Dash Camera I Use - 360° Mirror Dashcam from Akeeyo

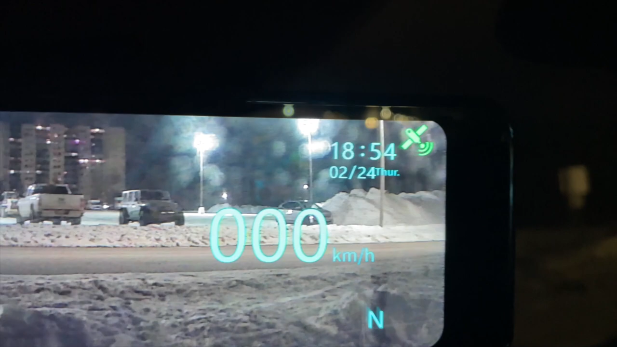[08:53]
knowing the GPS, it actually records direction. So right now we're facing north, but as you're driving, of course, if the direction changes, you're driving east or west, it will record that as well. Now when it's recording, let's say you get into an accident and you want to make sure the footage is saved, you can click over here and lock it.